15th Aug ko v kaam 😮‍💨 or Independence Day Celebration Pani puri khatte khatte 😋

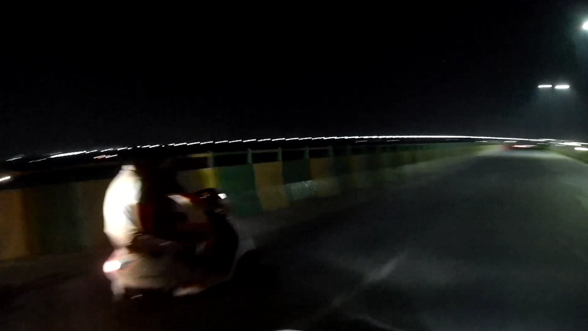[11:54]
मतलब पूरे RRTS मेट्रो का लाहिन है और पूरे वहां तक लाहित है